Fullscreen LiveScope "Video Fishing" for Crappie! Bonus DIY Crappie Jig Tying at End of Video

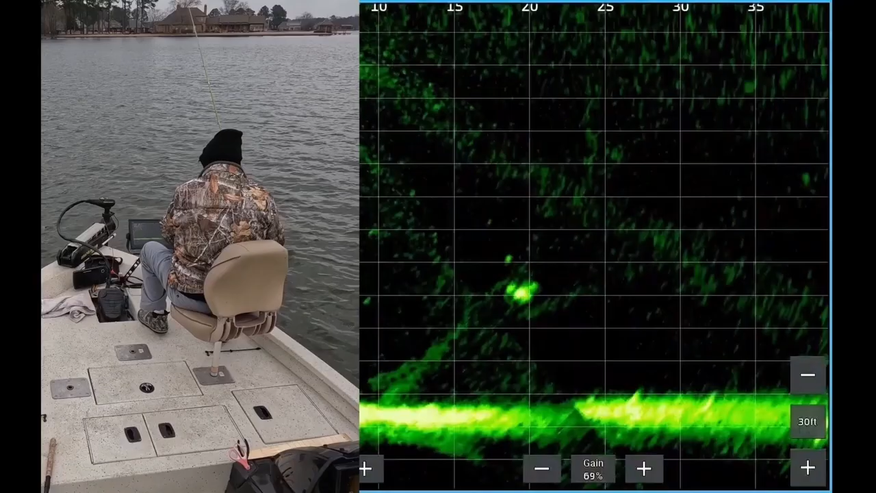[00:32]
He's looking at the jig, but now he's trying to eat the weight. When that happens, don't give up. I'm dropping my jig back down to him. Hopefully he'll eat it. He's taking a look at it, taking his sweet time, and later in the video we'll show what to do when the fish are repulsed by your lure, or how to tell when they're repulsed.
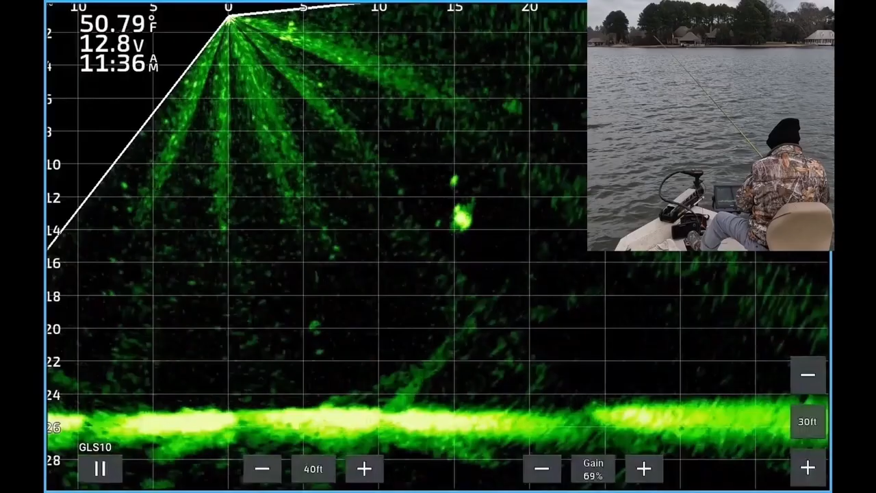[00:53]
On screen: water 50.79°F
And when that happens, you need to change lures. Boom!
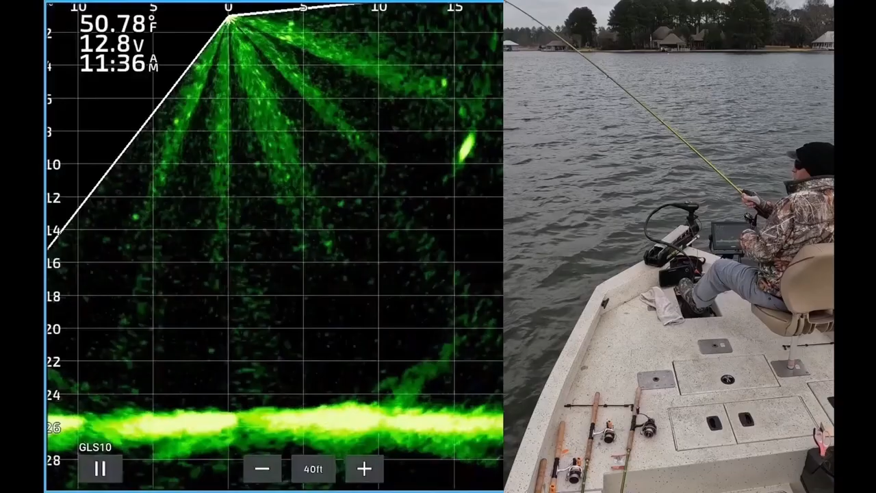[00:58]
On screen: water 50.78°F
There he is. Hit it. On his way to the boat.
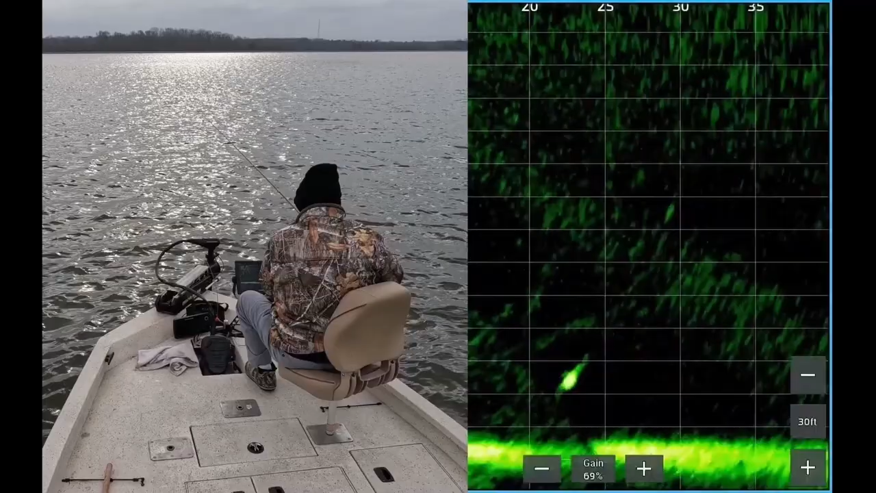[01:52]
So here you see the fish about 22 feet out, 23 feet deep. There's my jig and weight dropping down to the fish.
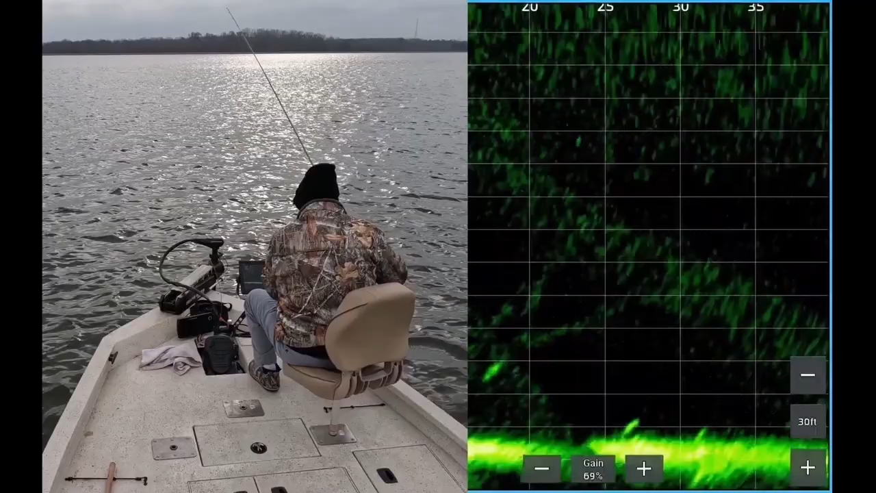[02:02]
Sometimes you overshoot like I just did and you just have to correct. Drop it back down to them. There the jig is right at the fish. Boom! On his way to the surface. If you're a crappie fishing fanatic like I am, you know that there is nothing quite like the thump.
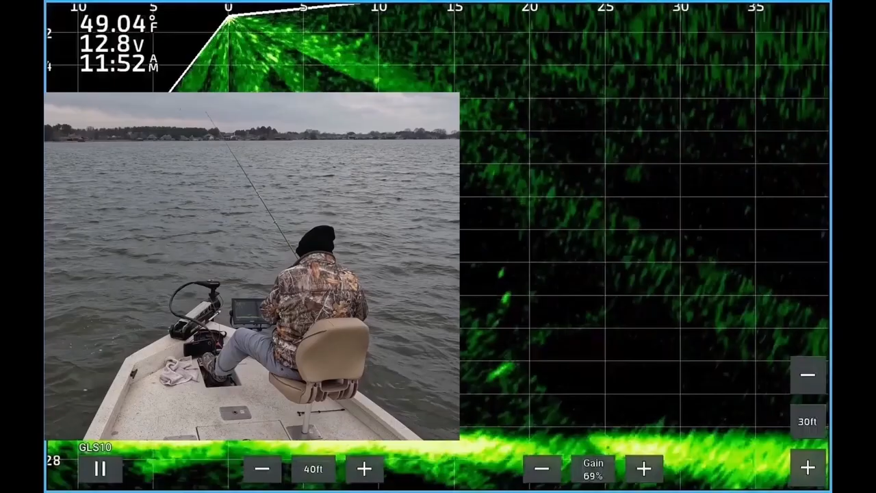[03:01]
On screen: water 49.04°F
Hopefully he'll get interested. Now he starts to see it. He's moving towards it, coming up, taking a look at it.
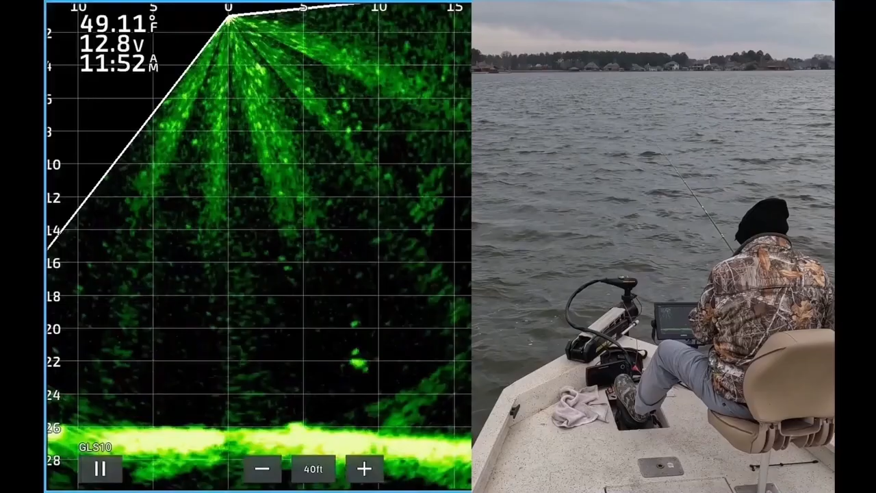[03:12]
On screen: water 49.11°F
Hasn't quite committed yet. He's still interested. He's not repulsed. He's following the jig now. Got to keep it moving away. Boom! There it was. Set the hook on on his way to the boat. Finally made up his mind to eat the jig.
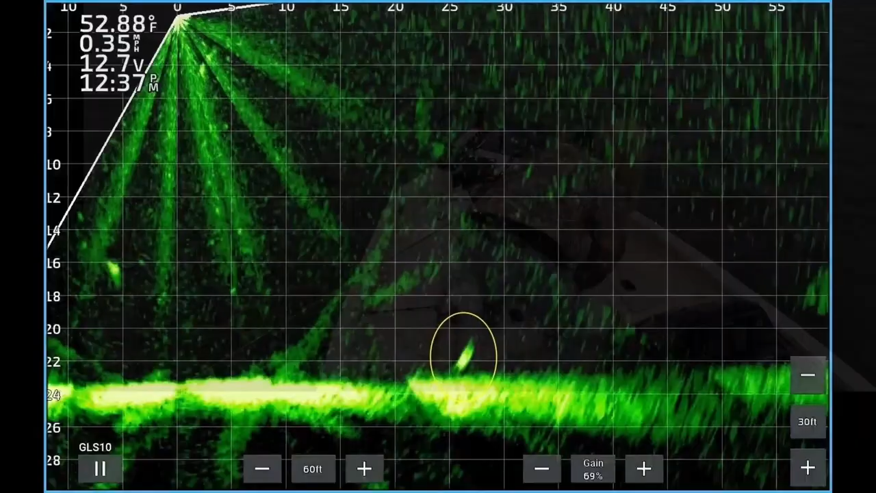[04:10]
On screen: water 52.88°F
So here's another fish 25 feet out right on the bottom. Around 23 feet deep. And now you see my jig. I cast it out there 40 feet away. You want to try to cast as close as possible, as accurately as possible. It really saves time, especially with a real big fish. You've only got a couple seconds to get the jig to him. Here he comes. Take a look at it. Boom! There he is. Gosh, when they thump it, it is so exciting.
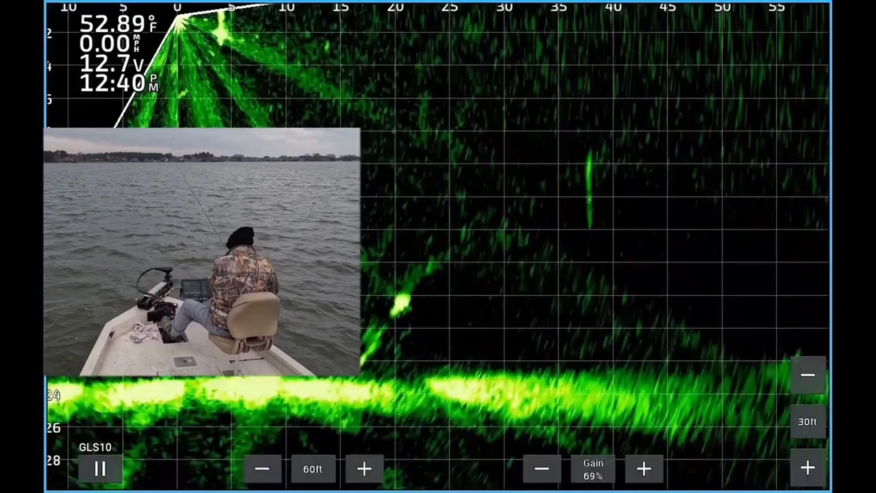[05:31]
On screen: water 52.89°F, speed 0.00 mph
I think it looked like it might have been pregnant. And then, plus, I had enough in the live wall already. There's my jig and weight dropping down. Fish you see about 20 feet from the boat. Now, a school of crappie swam up and ruined my plan. I think they got distracted. So here's another fish about 35 feet from the boat. Now you see my jig dropping down. I cast it out there like 50 feet away.
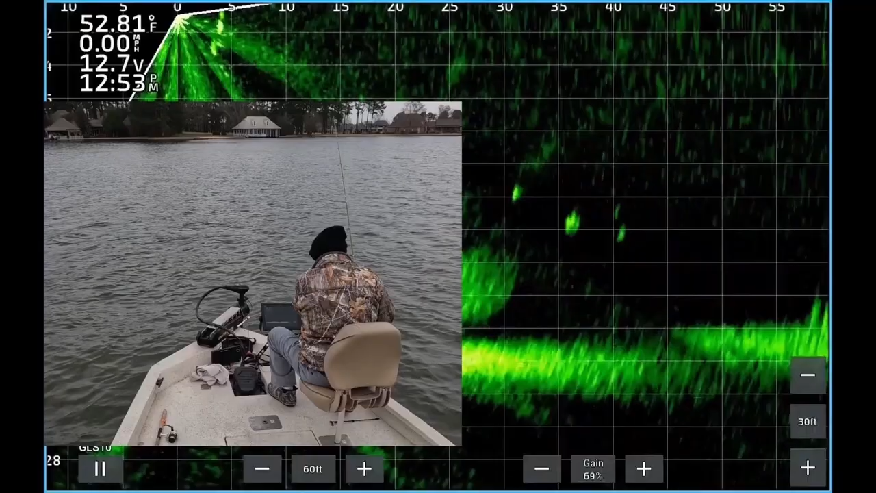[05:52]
On screen: water 52.81°F, speed 0.00 mph
I definitely overshot it. Now you see the jig coming above the fish. Boom! He did not waste any time. Set the hook on them. At this point, I was kind of dialed in to what they were after.
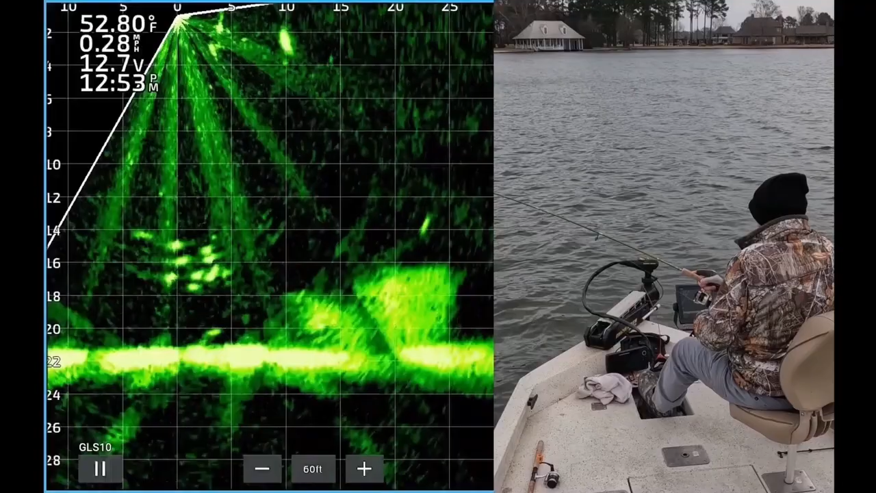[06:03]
On screen: water 52.80°F, speed 0.28 mph
Which I would have never been without live scope. I would have never known about the fish hitting the weight without live scope.